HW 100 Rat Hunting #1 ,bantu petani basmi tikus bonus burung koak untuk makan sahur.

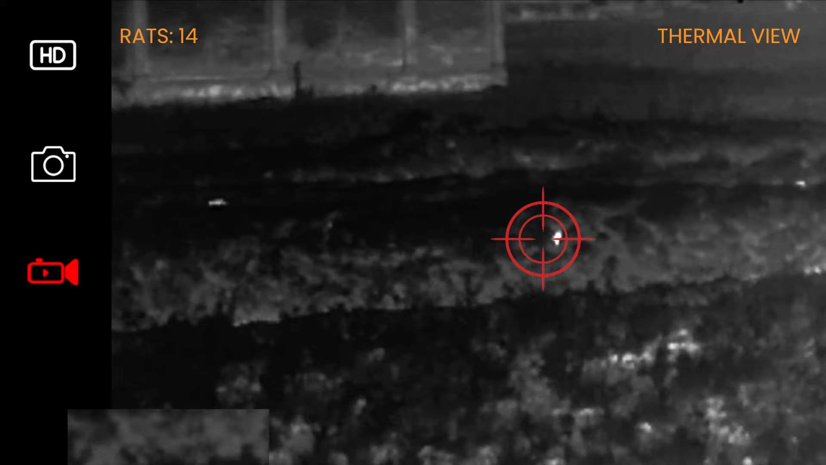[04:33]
Cukup. Ana nih enak tapi rada rada kaya wes.
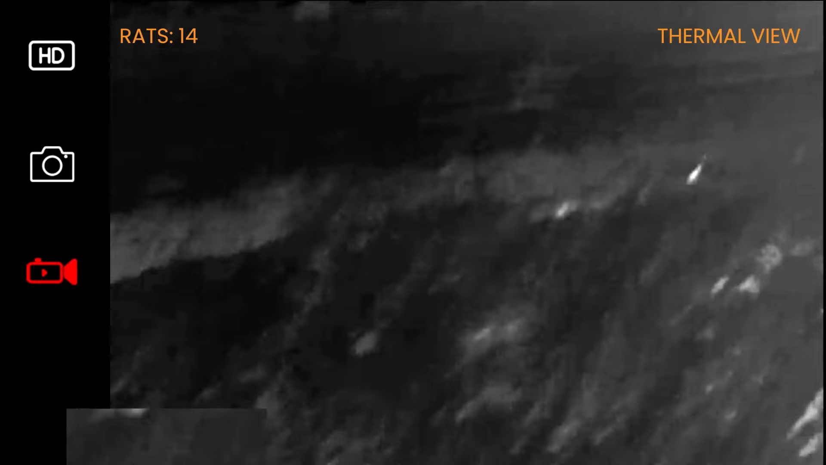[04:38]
Oh, kena telu ae nek telu. Ayo. Kiri nih enak, kiri ae nek kiri nih, kiri nih. Kiri. Nanti dah. Yo. Ayo.
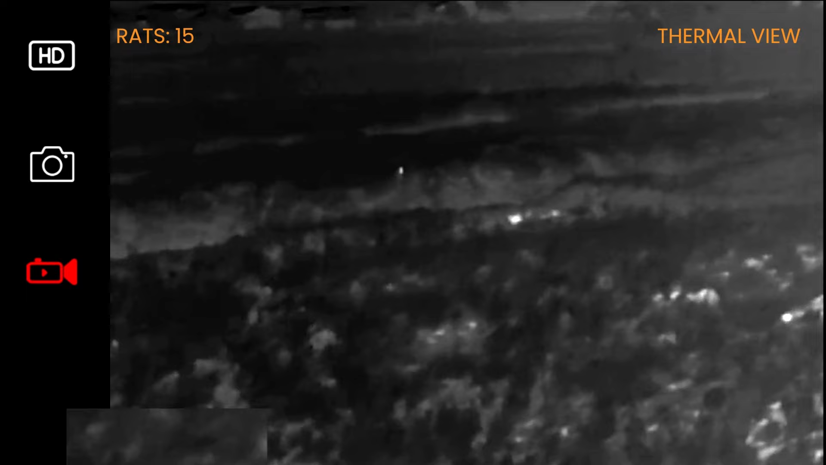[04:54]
Oh, kena, kena Win.
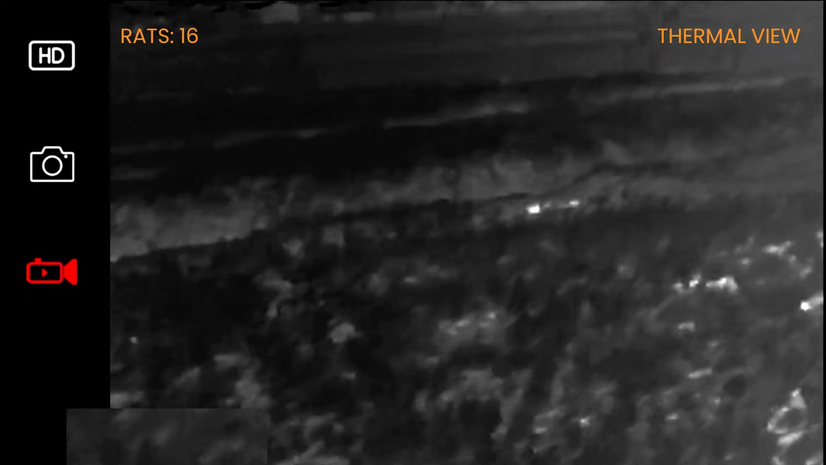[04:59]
Wes, nambahin nek lagi blok kan nih. Oh, atas ya.